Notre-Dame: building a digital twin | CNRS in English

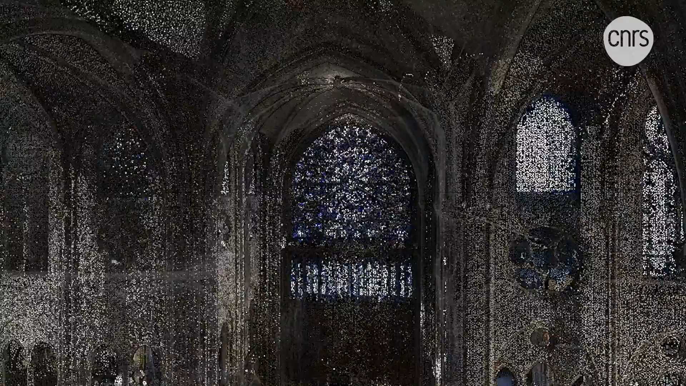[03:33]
annotations and to navigate this colossal database that continues to develop from day to day.
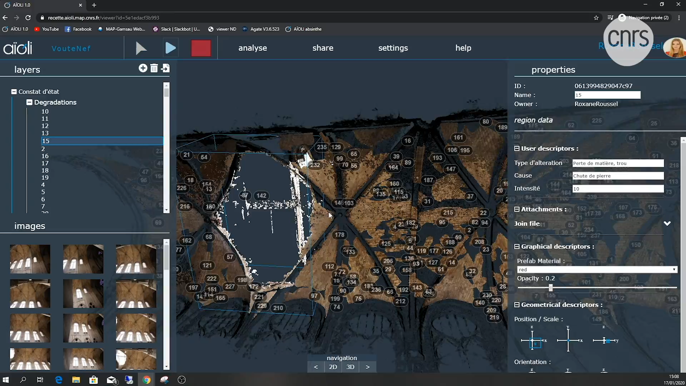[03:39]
A way for our current digital tools to